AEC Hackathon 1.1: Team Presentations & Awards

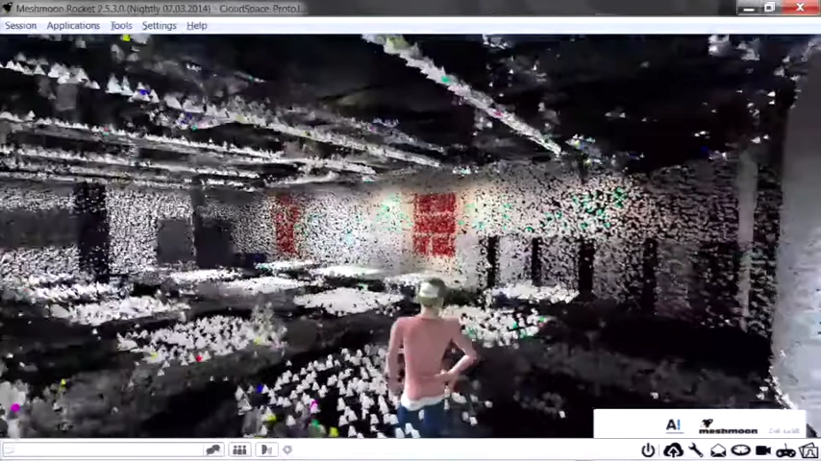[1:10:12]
And this tries to answer the big problem of how to utilize laser scan data in AEC efficiently,
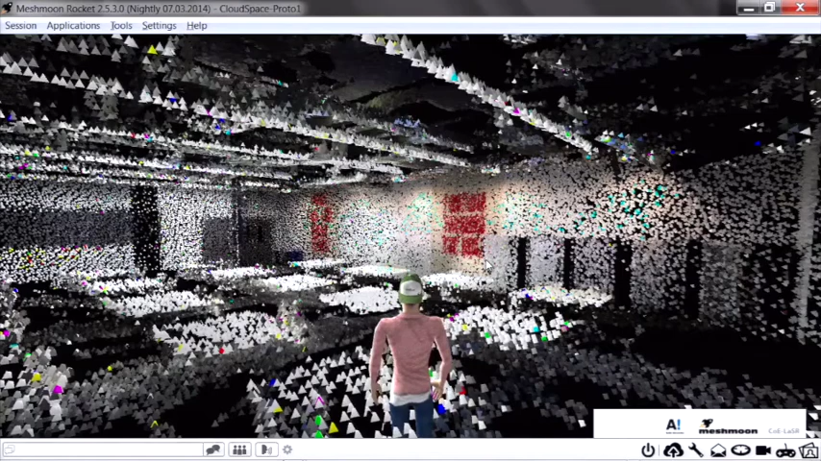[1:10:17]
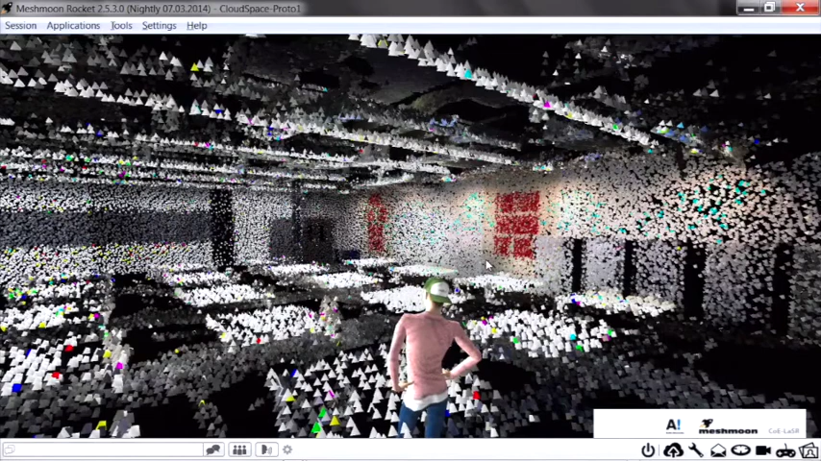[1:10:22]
because laser scanning can be used to quite easily record the environment. But after that, all the modeling steps are really difficult.
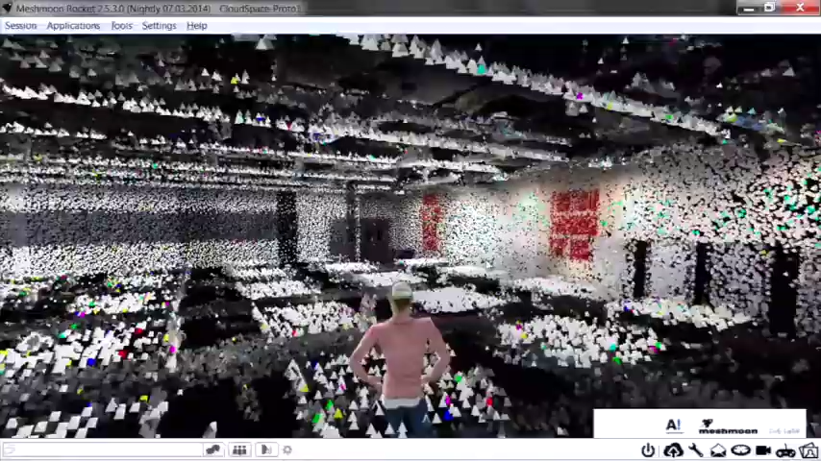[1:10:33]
So by throwing it online and putting it to a virtual system, we can now together start exploring, commenting,
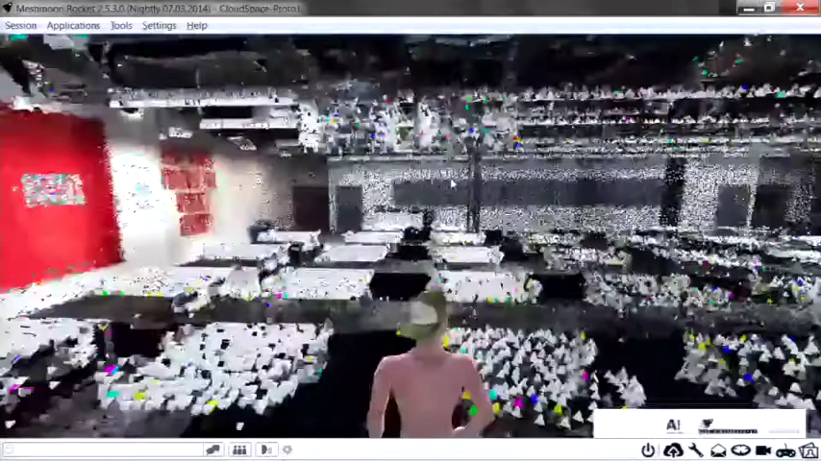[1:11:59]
Anything to add? We can continue. We've got time. And so as you see it now, it's now running on a laptop. And Ali already mentioned, we can also run it via browser. We have an Oculus Rift version also over there. So after the presentations, you're free to feel free to come over and try it out.
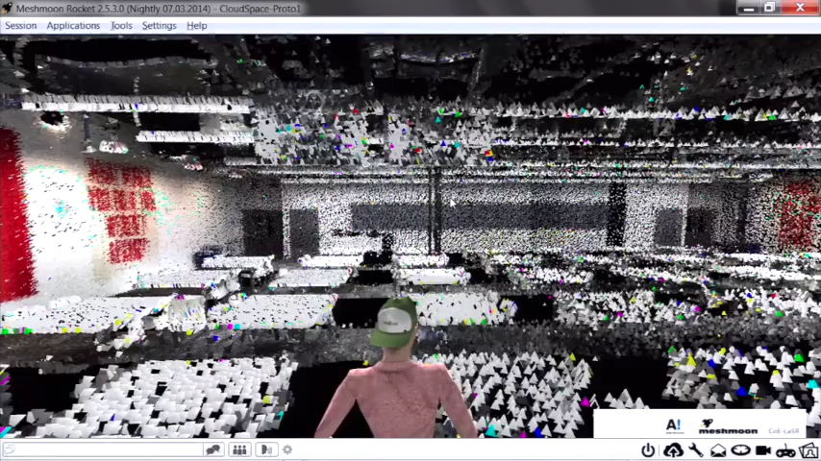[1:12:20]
And basically what this hack is about
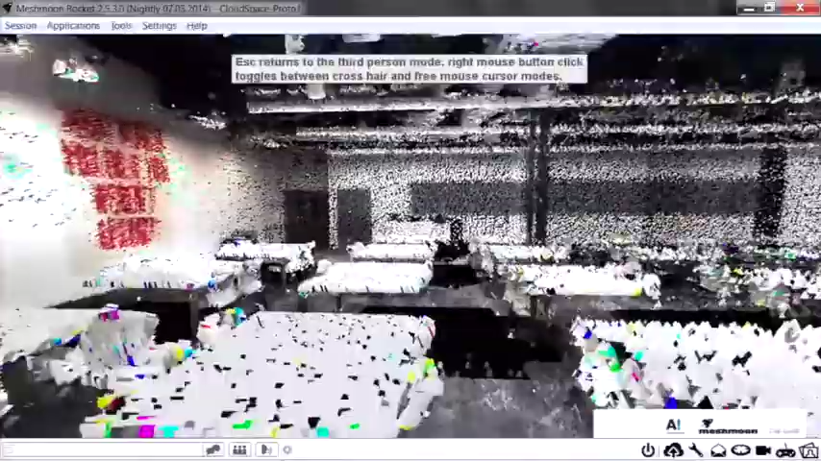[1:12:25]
is taking the lidar data and figuring out how to convert it into a format that we can run it in the system.
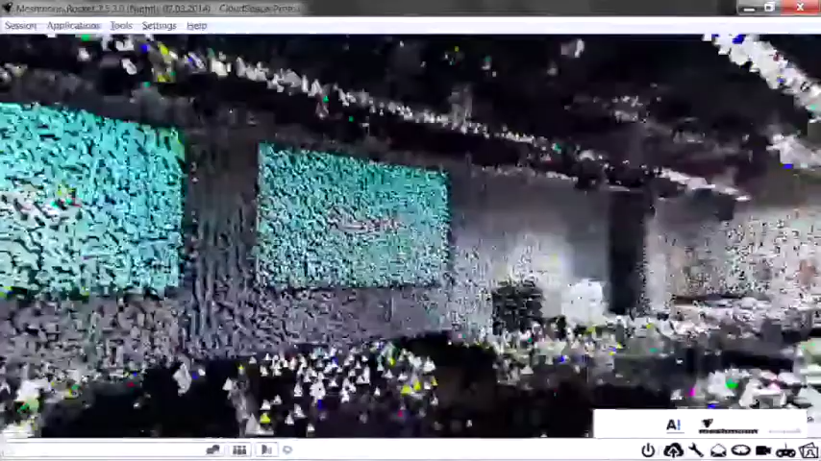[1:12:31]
So that's the problems that we've been solving here.
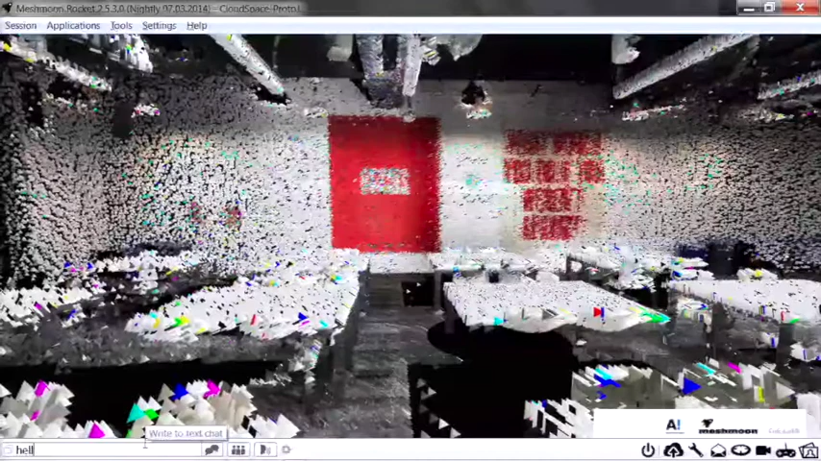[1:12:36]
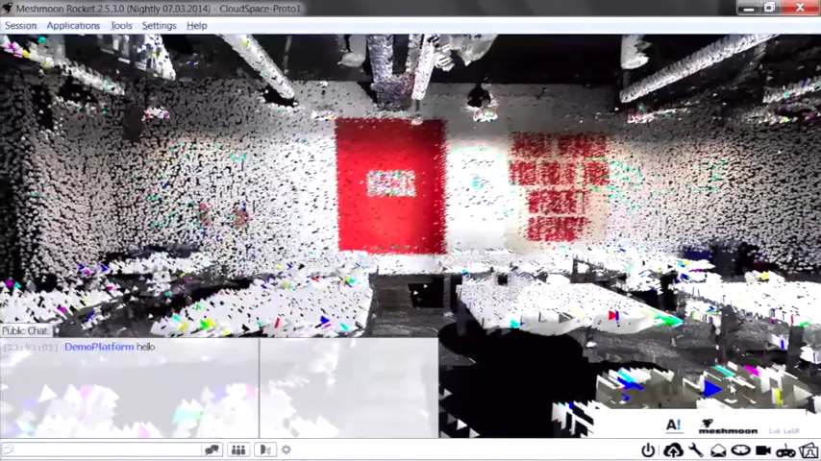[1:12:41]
And Ali is now displaying some of the tools we already have in the Mesh Moon virtual reality. So we've got chat.
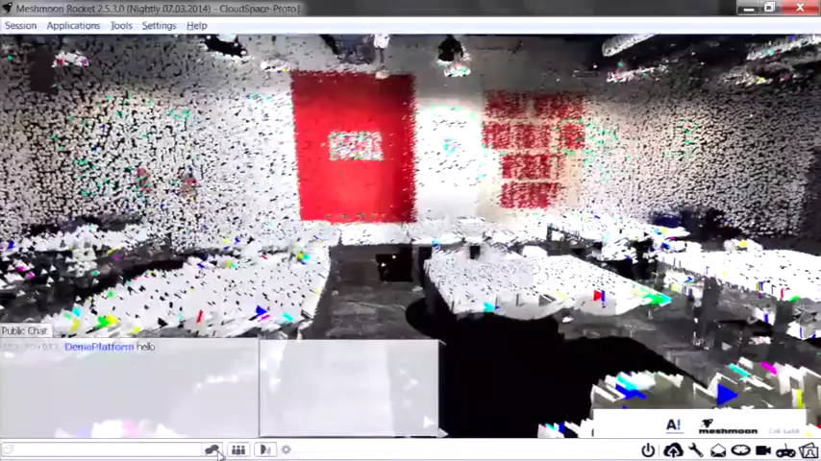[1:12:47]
We've got VoIP. At the moment, there's no one else online. If there would be more people, we'd see more avatars.
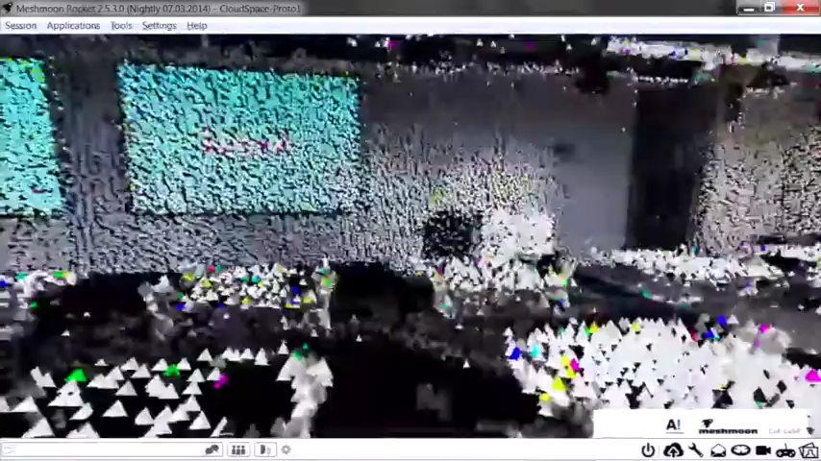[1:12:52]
We can also do kind of like what were prims in Second Life. So start adding simple objects there.
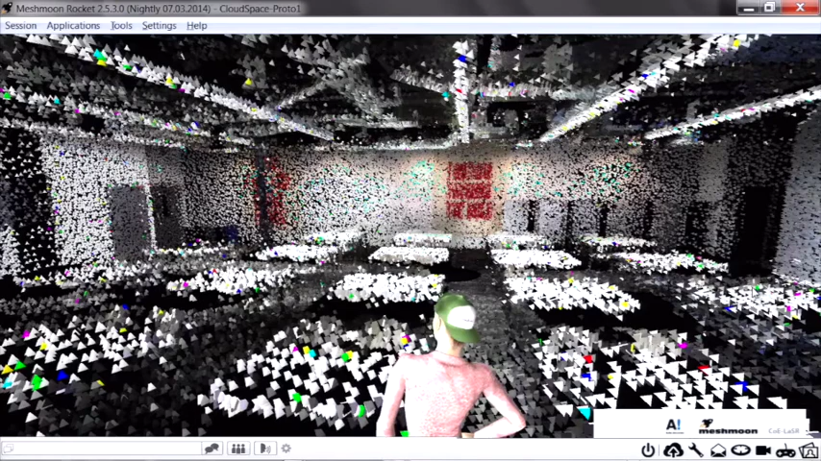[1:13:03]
We can start annotating. Okay, so Ali is trying to get online. So we could probably see if this works or if we have a demo effect. Today's been a bad day with networks. But, okay, so it has crashed. Well, the, and how this moves on, the idea is not just putting lidar point clouds online.
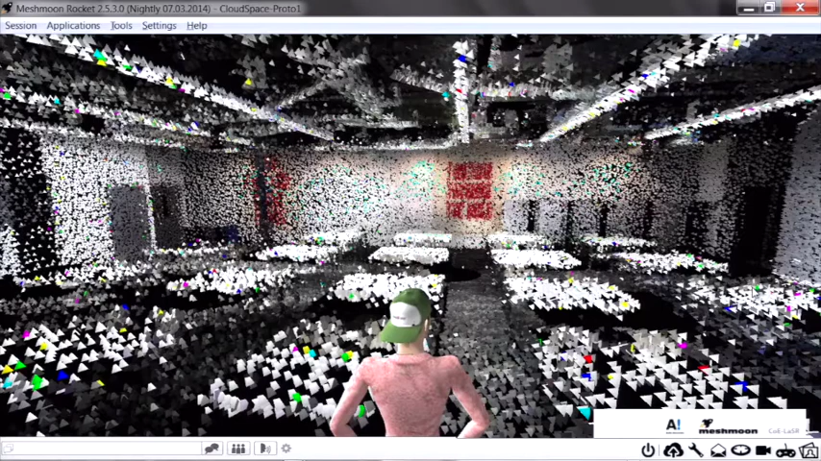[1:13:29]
The idea is starting to combine them with, for example, building models, IFC models, other data. So this could, in theory, make like getting an overview of a construction project,